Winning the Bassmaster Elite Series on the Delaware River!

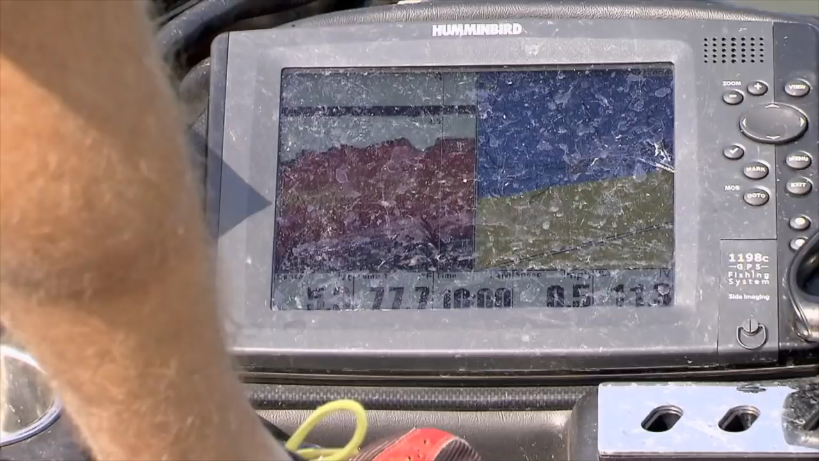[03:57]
Pretty steep wall of grass isn't it?
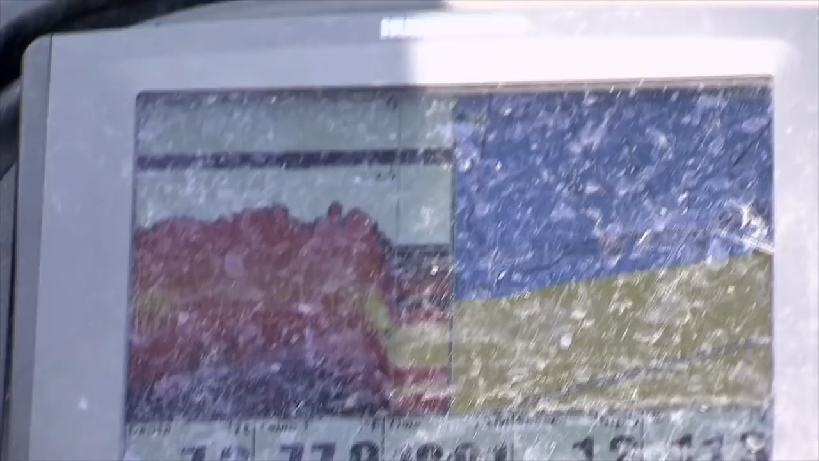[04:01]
And watch it drop off. See it right there? Now it's gone.